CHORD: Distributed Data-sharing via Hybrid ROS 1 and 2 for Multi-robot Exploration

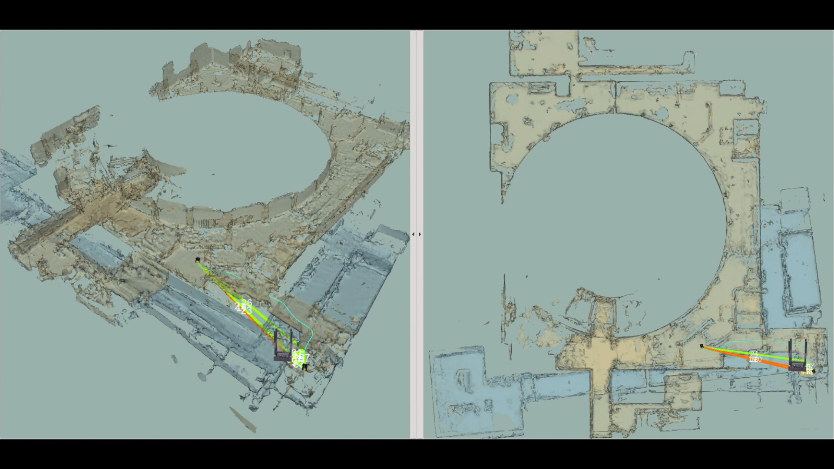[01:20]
Based on the link quality, the links are colored by green, orange, and red. Two robots were first sent into the course. The Vanguard robot communicated to the base station via the other robot.
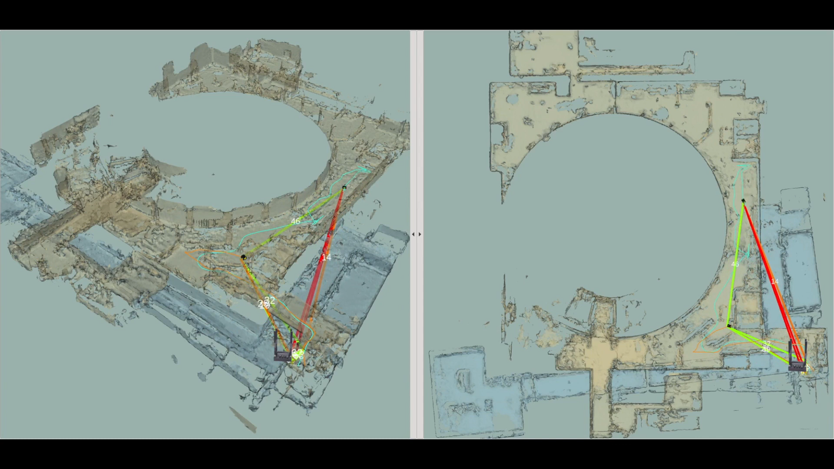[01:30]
When the radio signals got weaker, the two robots dropped communication nodes and built a backbone network. Then, the robots continued exploration and maintained communication with the base station using the backbone.
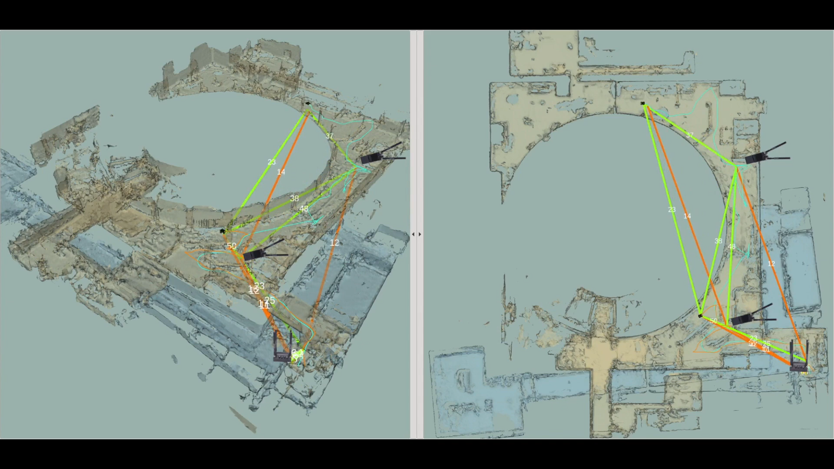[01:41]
The table shows timing statistics of various ROS topics.